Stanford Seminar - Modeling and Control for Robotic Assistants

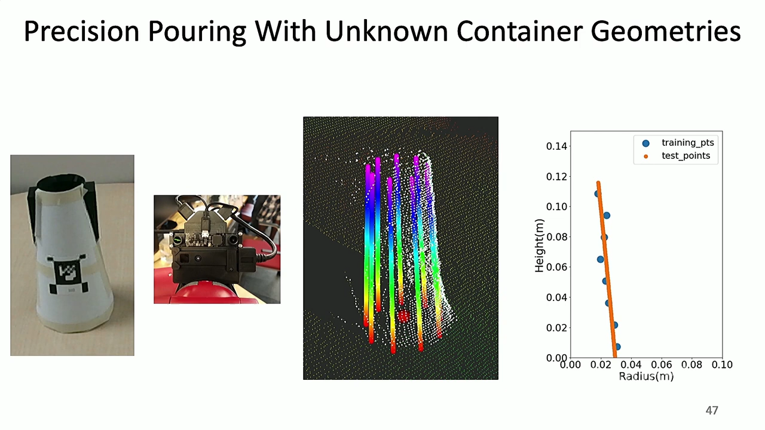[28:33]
If it's symmetric, we can extract this geometry function, which is, again, our height versus radius function. And we can also simulate these sort of containers as well.